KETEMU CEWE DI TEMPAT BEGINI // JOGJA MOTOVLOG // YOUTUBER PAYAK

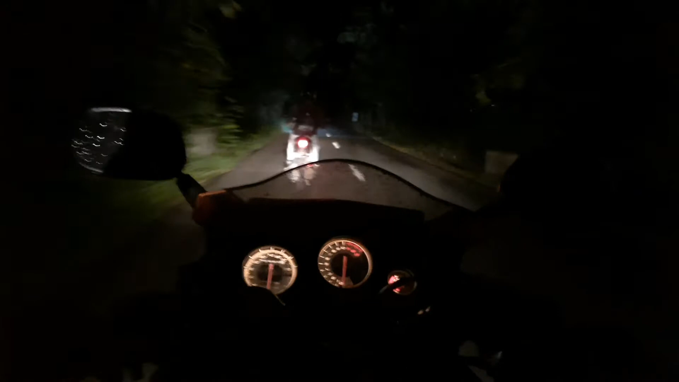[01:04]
soalnya kita habis jadi obat nyamuk ini udah ke tempat ini lagi tempat rawan begal apa ya di sini? banyak pohon gede dingin guys jikalau apa namanya? mikrofon gua apa? kamera gua kurang gimana? tolong di komen ya guys soalnya gua nggak tahu selera orang kan beda-beda gitu ya